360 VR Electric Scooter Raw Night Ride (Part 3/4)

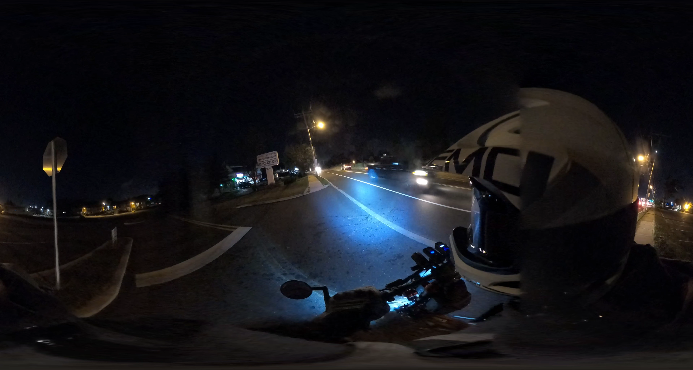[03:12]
Rest. Whoa, what the heck is going on over there? That's just gotta be in the card.
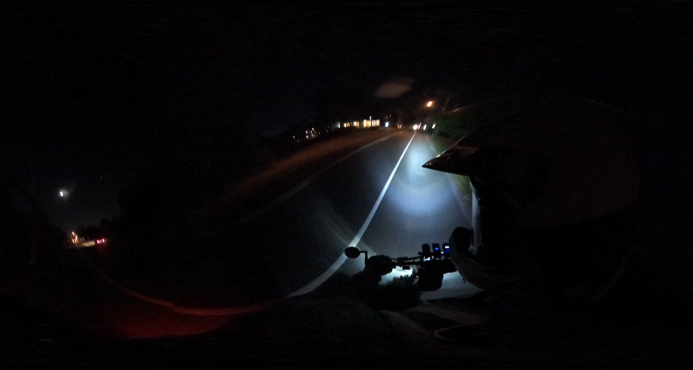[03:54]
Across two lanes of traffic at a 45 degree angle with no blinker so I don't miss my exit but almost cause an accident because I can't be late.
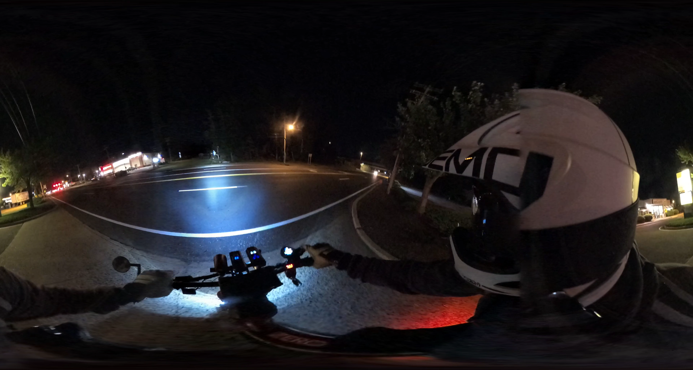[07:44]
This guy too, if this guy goes.